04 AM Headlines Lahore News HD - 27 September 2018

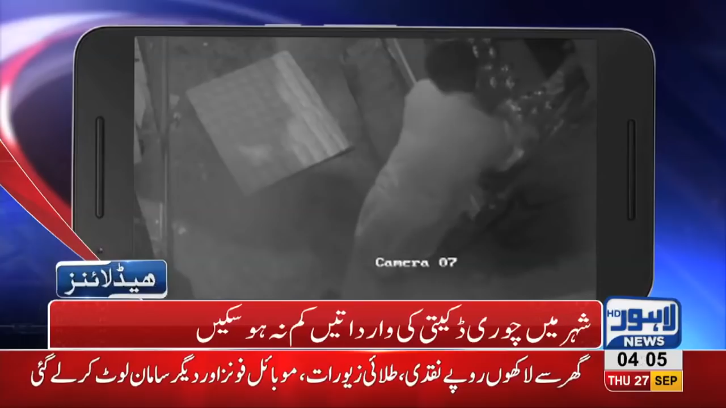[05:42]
شہر میں چوری ڈکیتی کی وارداتیں کم نہ ہو سکین اس پر کالونی میں ڈاکو عملے کو یرغمال بنا
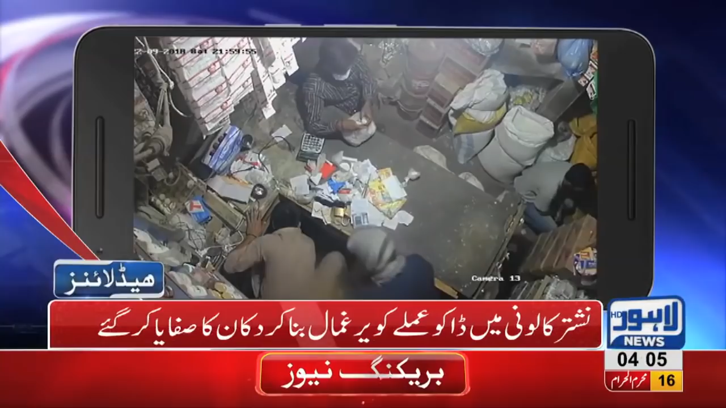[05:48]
کر دکان کا صفایہ کر گئے تھانہ ساندھا کے علاقے میں چور شہری کی مورسائیکل لے
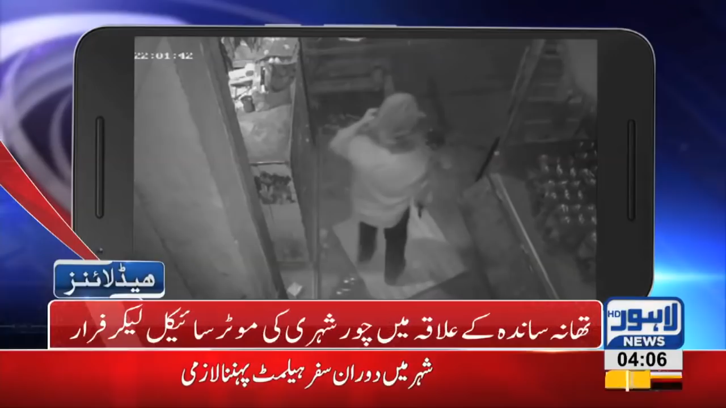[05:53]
اڑے وارداتوں کی سی سی ٹی وی فوٹیج لاہور نیوز کو معصول